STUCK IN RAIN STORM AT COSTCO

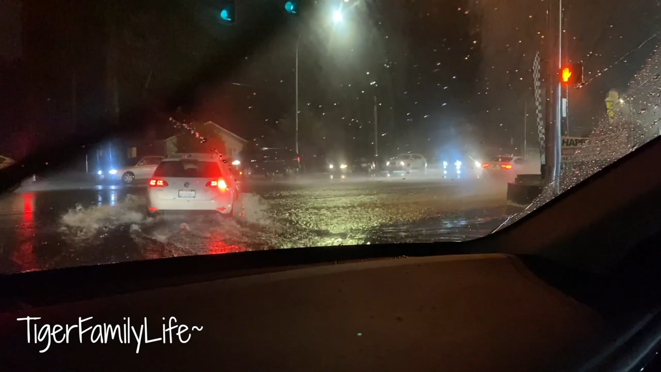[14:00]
so many so much rain came down at once our drainage sister can't even handle it and we're in seattle look at all these people driving fast look at this water pop up neither can't see